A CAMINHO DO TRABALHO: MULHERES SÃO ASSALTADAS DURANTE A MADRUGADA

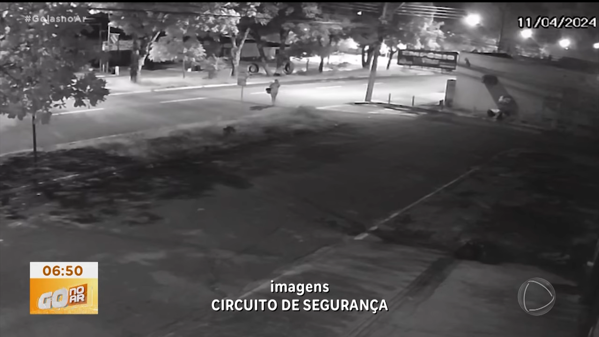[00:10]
Repare que o suspeito, sozinho, dá a volta e vai direto na mulher. Lá, anuncia o assalto e leva o celular. Ele chegou e falou pra mim assim, passa o celular que senão eu te mato.
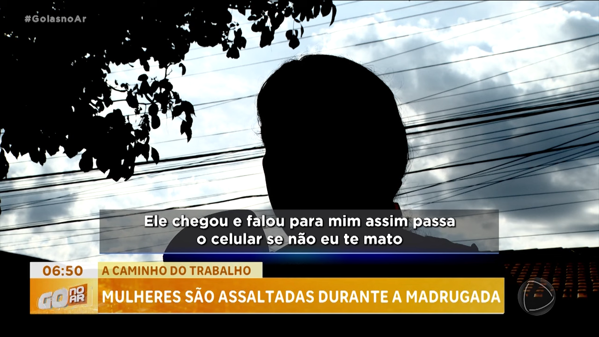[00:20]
Só foi isso que ele falou pra mim. Aí, eu com o celular na mão, ele ficou puxando e eu puxando, tentando ver se segurava, nem tanto que num vídeo mostra ele em pé na moto, ele não desliga a moto.
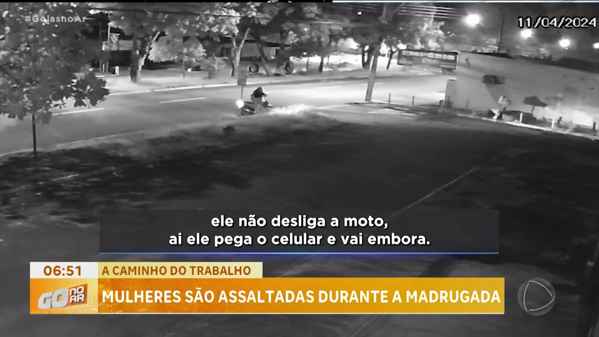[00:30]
Aí, ele pega o celular e vai embora. Então, assim, eu virei e fiquei olhando. A minha reação foi só essa.
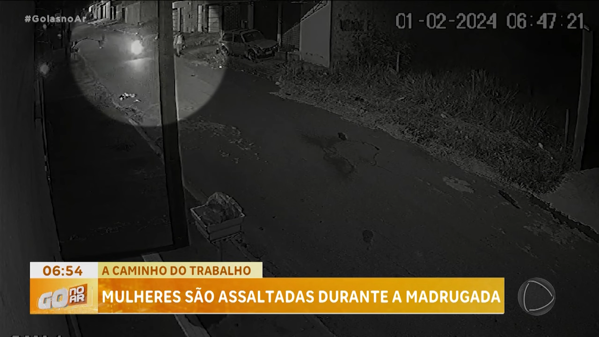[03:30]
Dois homens e uma moto passam por ela. Observam e voltam. A vítima olha para trás e percebe que algo iria acontecer. Um dos criminosos desce e, com muita calma, aborda a mulher para roubar. O horário era 5h40 da manhã e é assim, deserto, né? Bem escuro, porque esse horário está bem escuro. E como vocês viram, cheio de mato e não tem policiamento aqui no setor. Eu vi que eles, né? Eu falei, ah, você é assaltado agora. Eu só falei, sem dias, você tem poder. E aí eles parou e já pediu.